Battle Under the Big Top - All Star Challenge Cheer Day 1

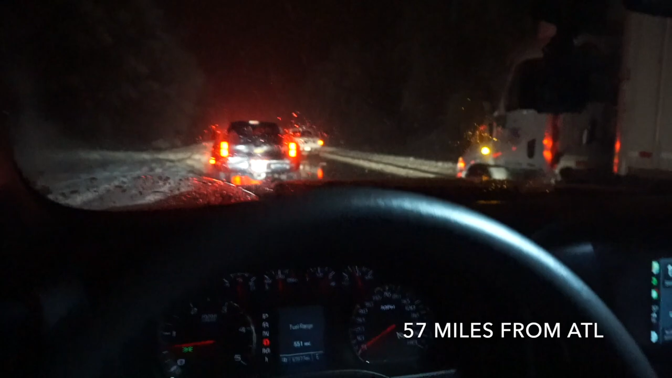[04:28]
Look, there's traffic we're there stuck in too. Traffic. Even if we go around, there's traffic. Daddy,
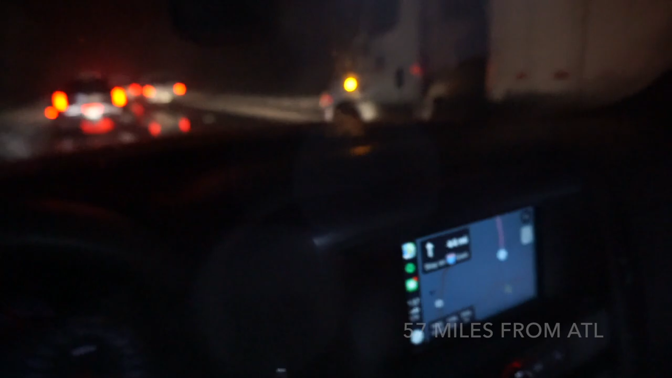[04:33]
it's not even cold. Like, what? How come the snow is not cold? GoPro yeah, died. It's not
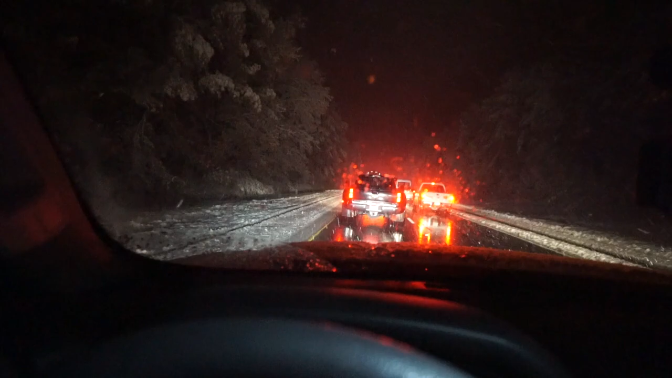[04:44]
cold. It's so pretty, but this truck beside me is ruining it. The truck beside me is ruining it. There we go. Yeah, this is the life. Did you say this is the life? Yeah.